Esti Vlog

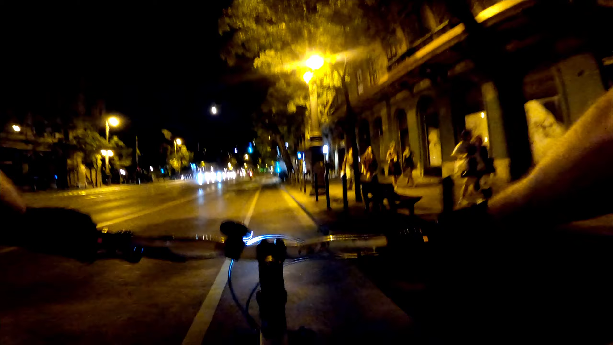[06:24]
Hasamon. Húlányok. Nem fogok átérni már a gyalogon. Ami nem gyalog, hanem ringás gyalog. De ez még meg lesz. Több a gyalog, mint nappal egyébként. Sokkal több.
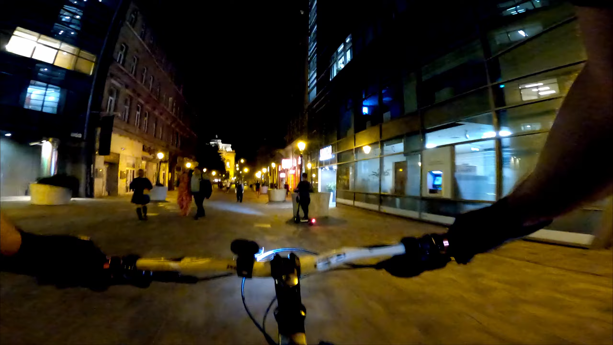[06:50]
Megint húlányok. Na ez a másik, ezek a rolleresek. Tehát, hogy semmi védelem nincs rajtuk. Egy lámpa. Se bukó, se semmi. És ennyi. És össze-vissza mennek általában. Egy általában.
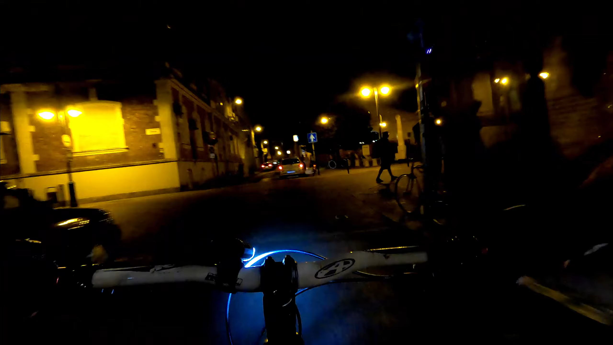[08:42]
Fúúú, ez az előttem lévő rollers itt az autó előtt. Így. Várjám. Nem tudom, mi a bajuk neki komolyan.